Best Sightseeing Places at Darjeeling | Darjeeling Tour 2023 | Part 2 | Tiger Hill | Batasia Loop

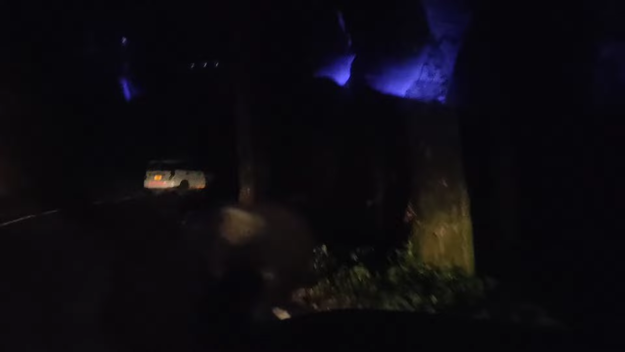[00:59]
গাইজ, অনেকটা এসে গেছি কিন্তু একটু ট্রাফিক জ্যাম লেগে গেছে,
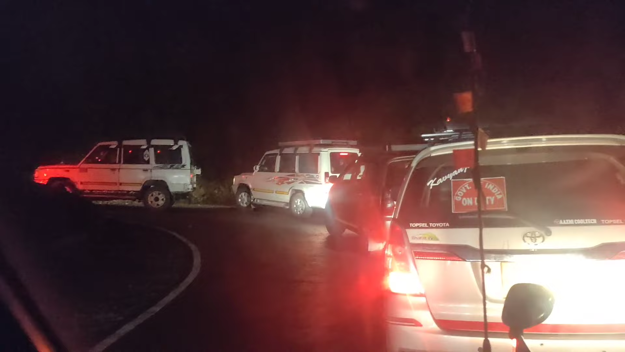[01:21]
যেহেতু আগে অনেক গাড়ি আছে তাই এই পাহাড়ে একটু ট্রাফিক জ্যাম লেগে গেছে। এখানে যেতে সময় একটু ট্রাফিক জ্যাম সবসময় থাকে, যেহেতু সব ভিজিটাররাই যায় একসাথে।